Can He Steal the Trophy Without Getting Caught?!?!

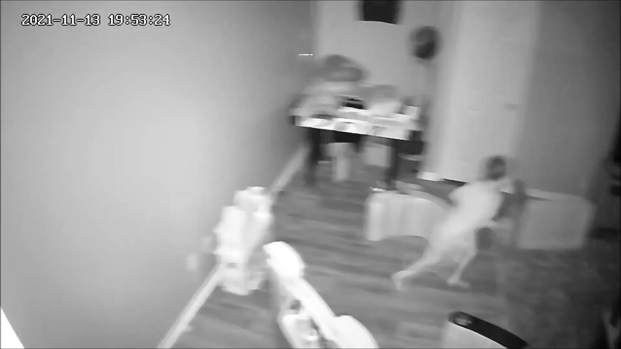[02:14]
He did it! Oh, he set it off! Oh no! The stage is set for round two.
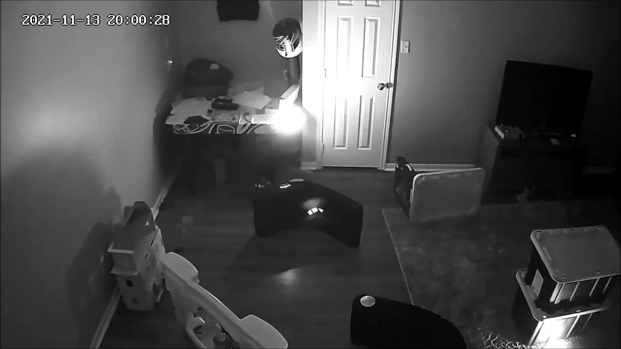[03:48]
He set him off! There we go, he got it.